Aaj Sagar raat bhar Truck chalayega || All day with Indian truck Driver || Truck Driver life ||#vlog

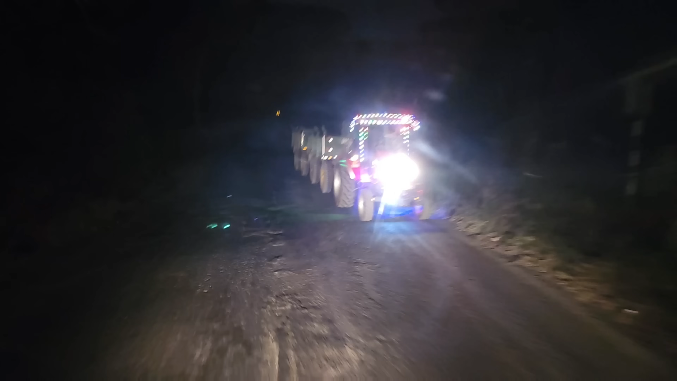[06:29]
दोस्तों अभी रात के 9 बजी आर हमनों महागाओं आ चुके हैं जितना खराब रास्ता